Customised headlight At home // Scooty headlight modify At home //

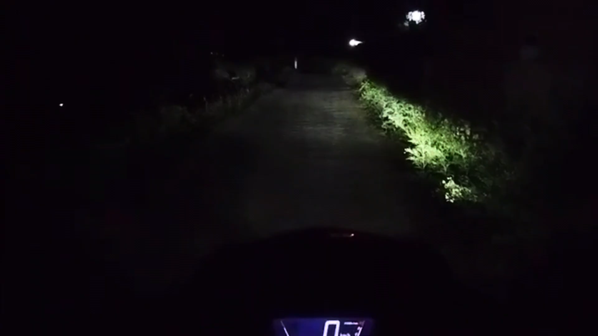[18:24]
भाई देख ली वीडियो, तो भाई वो पहले स्टॉक लाइट थी, अब मैं करता हूँ इसमें लो बीम ऑन। तो ये अपनी लो बीम, तो आप देख सकते हो भाई लो बीम में भी कितना बढ़िया थ्रो है।
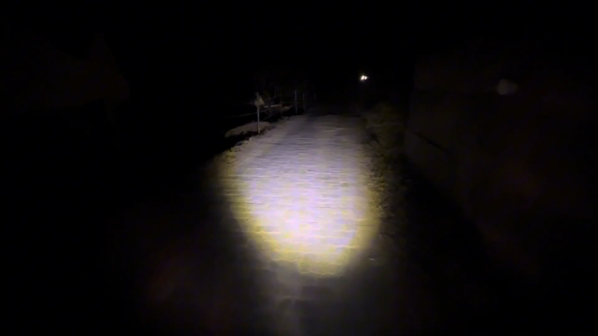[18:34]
अब मैं करता हूँ इसका हाई बीम ऑन,
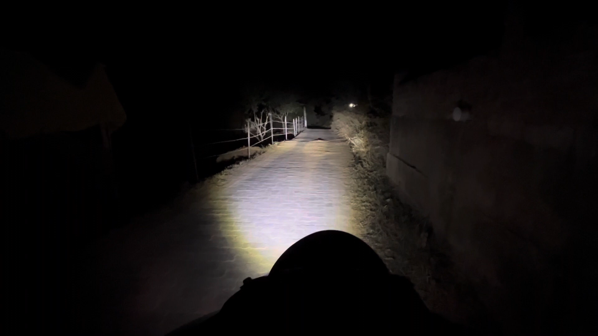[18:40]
तो ये देख सकते हो भाई कितनी बढ़िया लाइट आगे तक, मतलब कहीं तक भी देख लो भाई बिल्कुल क्लियर दिख रहा सामने का।